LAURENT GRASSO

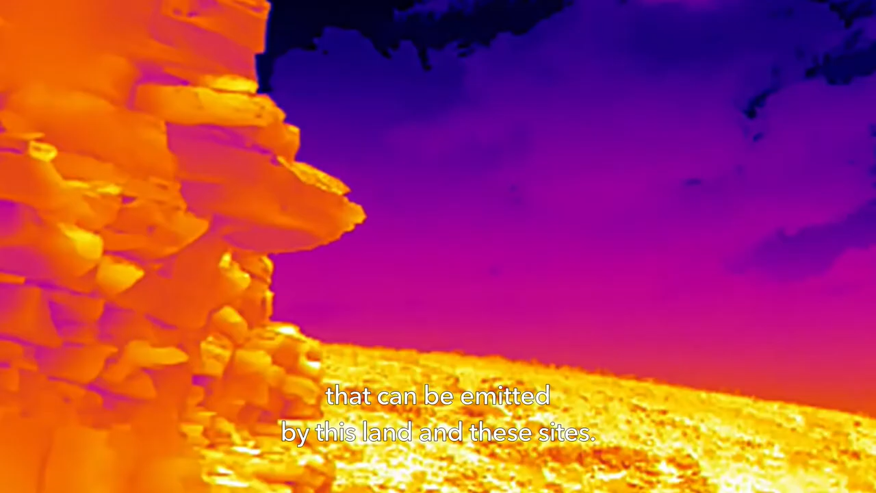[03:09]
rayonnement qui pourrait être émis par cette terre et ces sites.
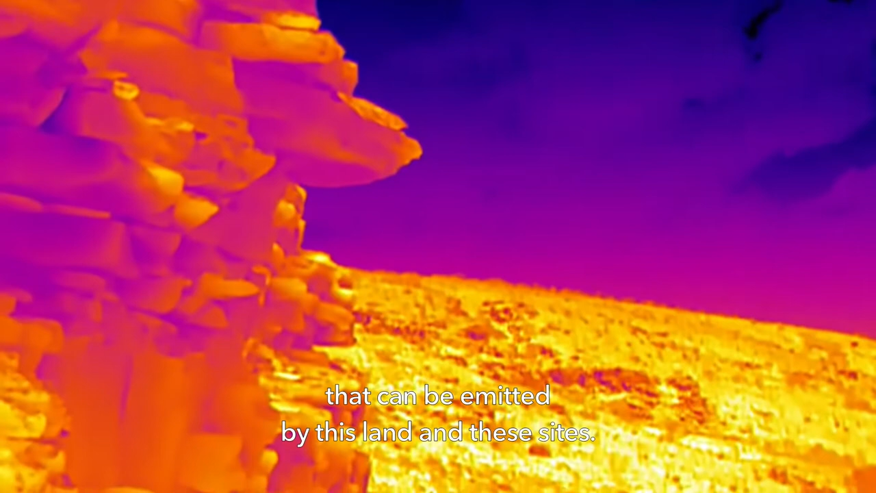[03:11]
Et c'est pour ça que j'ai utilisé des caméras thermiques et des caméras
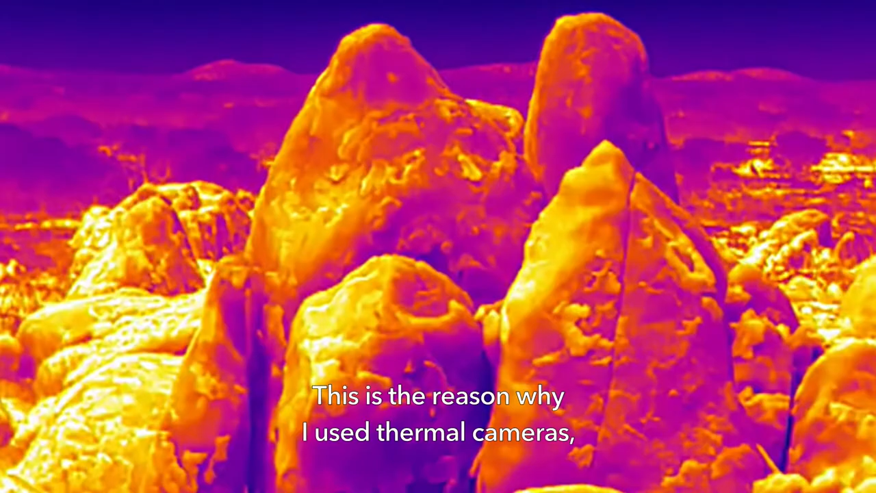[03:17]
hyperspectrales pour en réalité essayer d'augmenter notre champ de vision en montrant des choses qui sont invisibles à l'œil nu.